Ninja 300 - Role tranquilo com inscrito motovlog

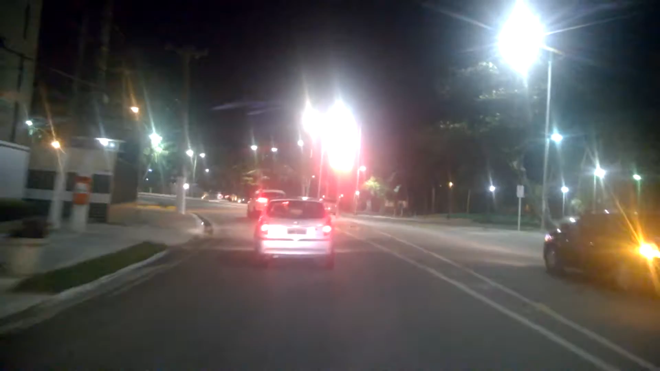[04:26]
Vale nem a pena ultrapassar esses dois carros aí E tanto por faz merda, né, velho? Você não ultrapassa, né? Você fica atrás Ou você passa de vez Se tiver aberto Com o acelero e mesmo vai embora Porque se o cara faz uma merda uma vez Ele não vai parar ali Olha pra aí Pra que ele veio pra faixa da esquerda Se ele entrar na direita?
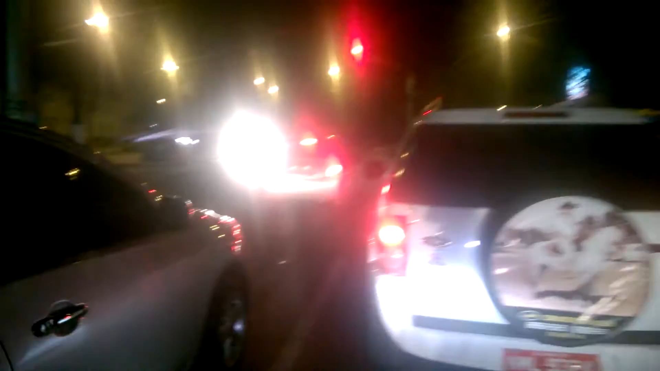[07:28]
Esse cara trancou ele. Foi? Tu trancou, não foi? Foi. Na hora que tu passou, ele ligou a seta e me fechou. Eu vi. Aí eu esperei pra poder pegar uma brecha de novo.